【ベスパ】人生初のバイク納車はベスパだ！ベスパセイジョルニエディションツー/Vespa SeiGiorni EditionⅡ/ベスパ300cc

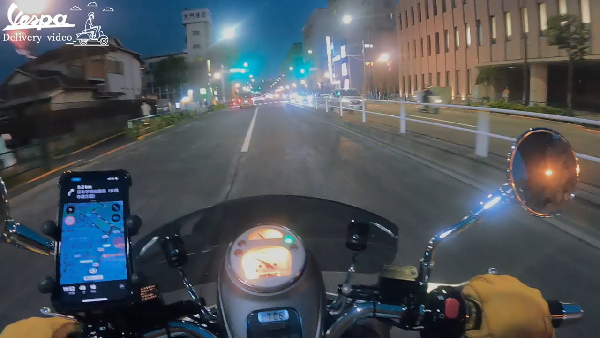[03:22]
ただいま、319号、外縁東通りを走行しております。いやー、だいぶ緊張しておりましてですね。道を間違えまくり、かなり遠回りで帰っております。右手に見えますのが、慶応義塾大学の信濃町キャンパスですね。
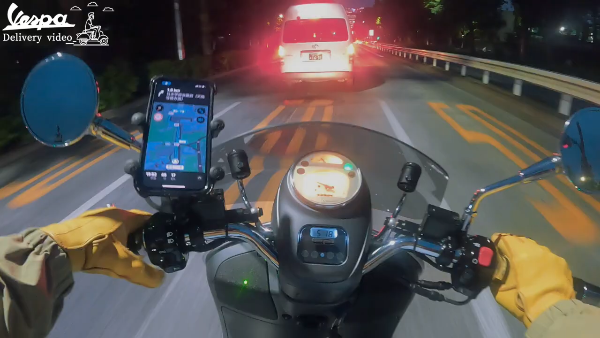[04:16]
いやー、ハイエースの方、申し訳ございません。
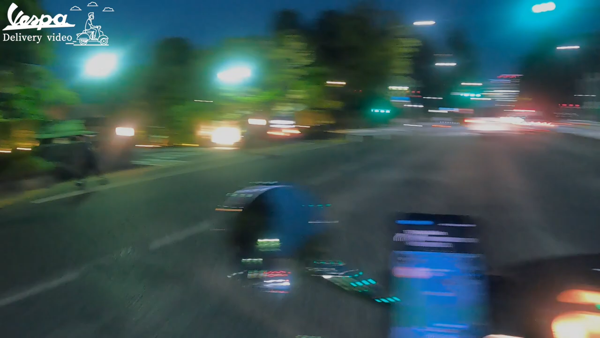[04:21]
さあ、左手に見えますのが明治記念館ですね。
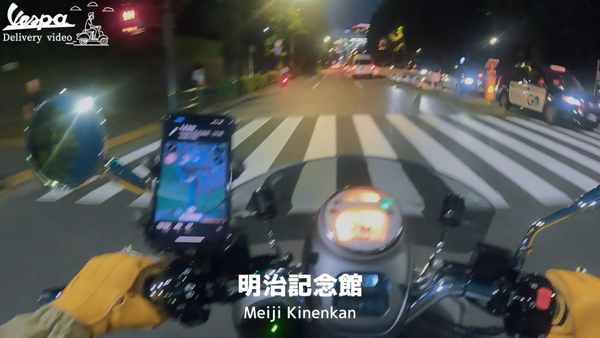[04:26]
いやー、ここら辺はですね、新宿御苑があったり、青山霊園があったり、皇居が近かったりと、なんかこう、
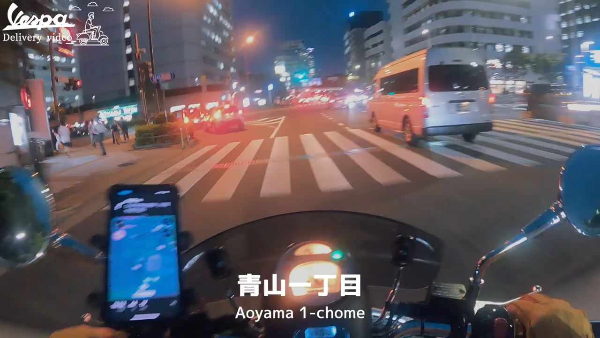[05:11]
そして私が、まさかこんなバイクでここを通り過ぎるとは思いもしませんでした。楽しいです。
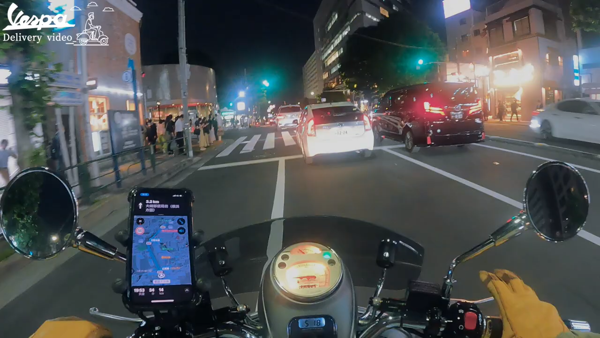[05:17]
ただ今、都道418号線に入りました。
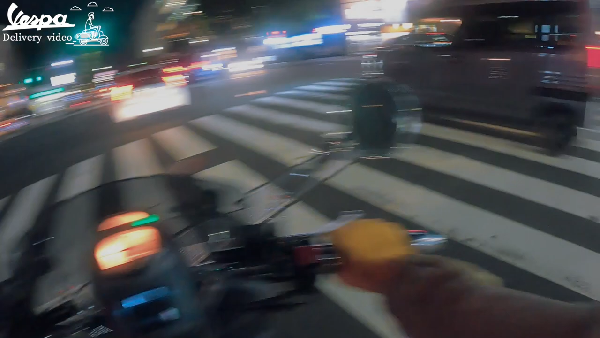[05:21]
こちらは疲労の交差点でございます。いやー、美味しいハンバーガー屋さんがあるんですけどね。
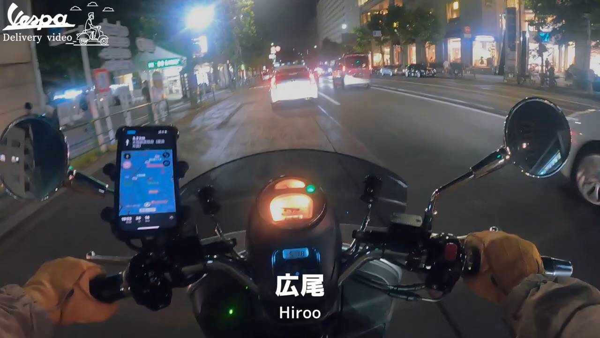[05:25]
立ち寄りたかったんですが、もう緊張しすぎてですね。それどころじゃねーと。